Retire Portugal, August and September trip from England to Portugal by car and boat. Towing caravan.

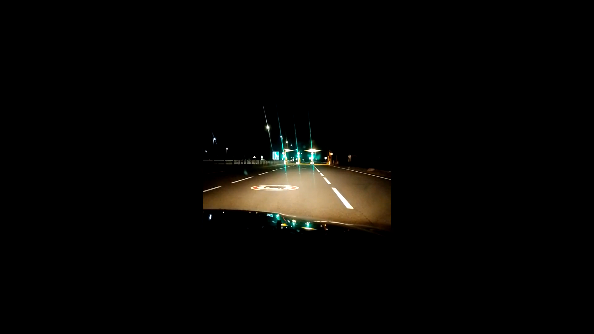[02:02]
This is the toll booth, just past the border with Spain, heading into Portugal. So I'm just going to run you through how you get your ticket. You pay in advance, and then the toll booths take your registration number as you go past and charge your account. So give me a minute and I'll just drive up.